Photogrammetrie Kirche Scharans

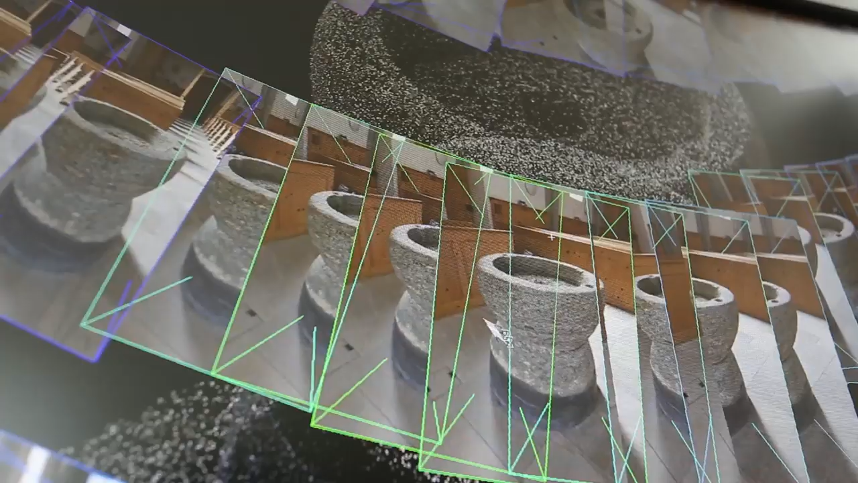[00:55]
Was wir jetzt hier am Computer sehen,
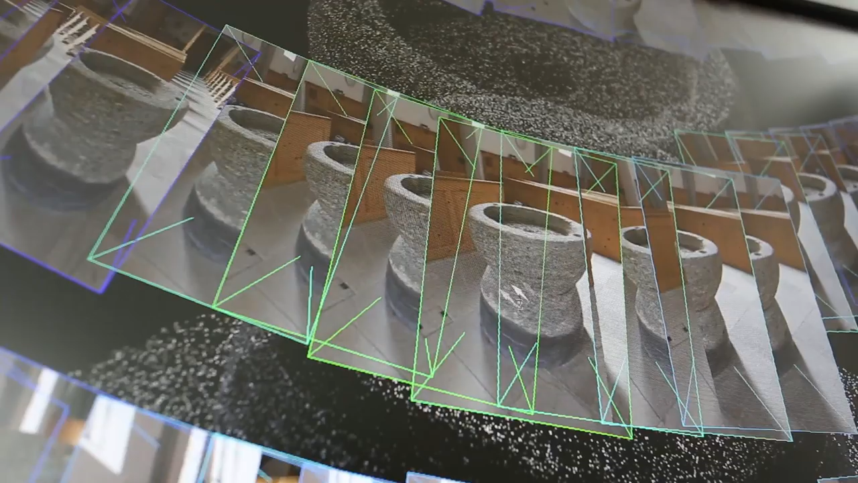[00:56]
sind im Prinzip die Standpunkte von den einzelnen Kameras.